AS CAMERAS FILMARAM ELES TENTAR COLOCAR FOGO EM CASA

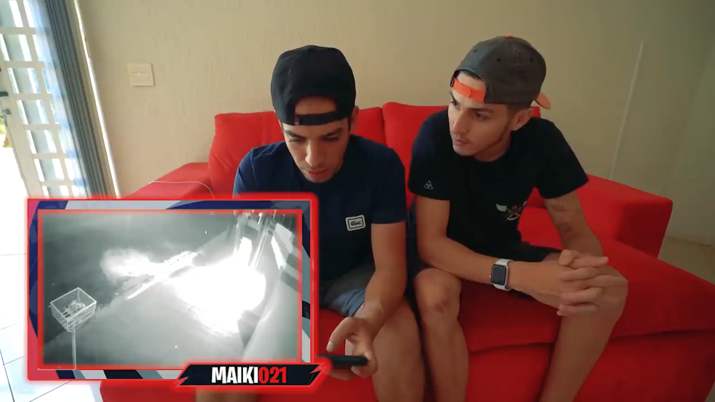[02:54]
Imagina, se tem alguma coisa que pegue fogo ali em cima do muro, ia pegar fogo na casa inteira. Sim, é o que eu comentei num vídeo, mano, que eu falei pra vocês do que rolou. Se fosse de madeira o portão, tivesse feito tudo de madeira, ia dar muito ruim, mano. Ia, tipo, pegar fogo em tudo, velho. E, nossa, mano, eu fico, tipo, em choque com esse tipo de coisa. Porque é uma coisa que não era pra acontecer, né, mano. Olha lá, o fogo vai subir, mano. Vocês vão ver o que que vai virar esse fogo aqui. Vocês vão ver o que que vai virar esse fogo aqui. Ó, o fogo aumentou, ó.